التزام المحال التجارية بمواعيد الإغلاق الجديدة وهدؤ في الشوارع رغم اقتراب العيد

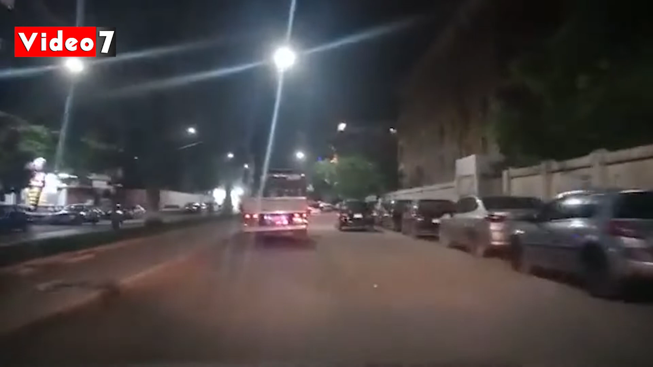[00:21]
قرار رئيس الوزراء اغلاق المحلات في التاسعة مساء كما تشاهدون ايضا حدوء الشوارع وليكم السورة حية كما تشاهدون
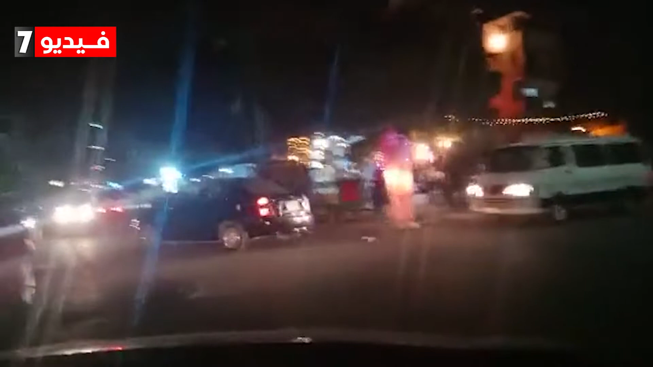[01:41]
الشوارع الجنبية كما تشاهدون محلات البقالة هي المفاتحة والصدريات والمطاعب
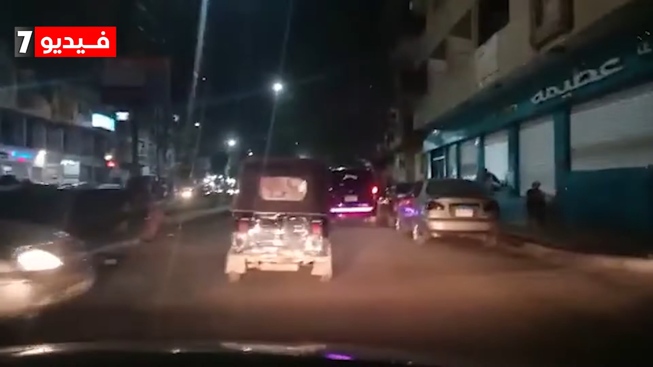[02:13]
وهدوء الشوارع بعد مغلق المحلات تساع مساء جميع المحلات مغلقة على محلات البقالة سدريات
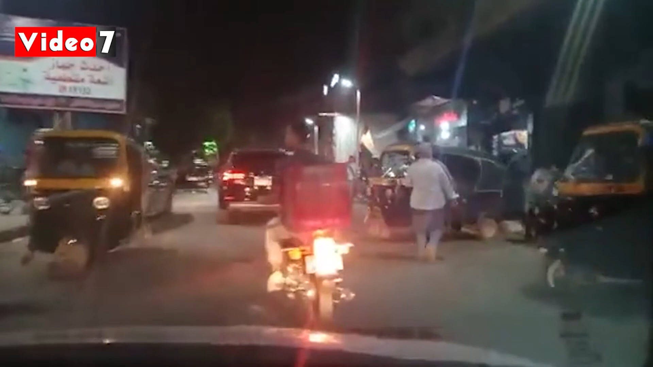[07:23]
كما تشاهدون المخابز تفتح ابو عبرها
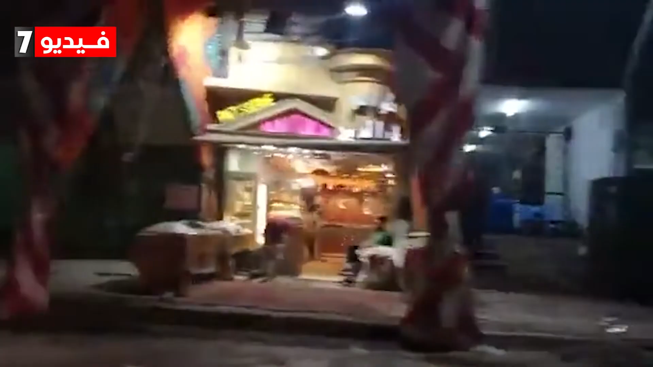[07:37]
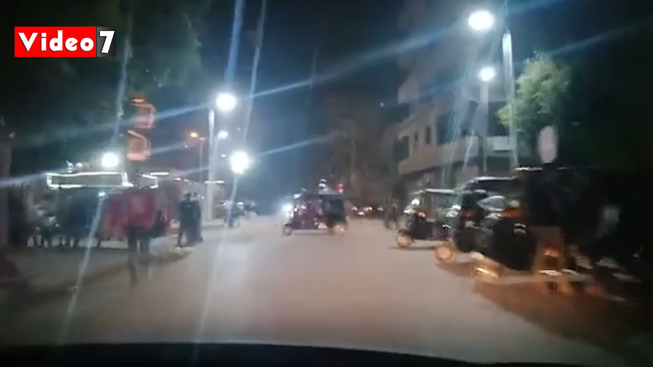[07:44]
الكل يلتزم بمعايد الحظ الكل يلتزم بمعايد الحظ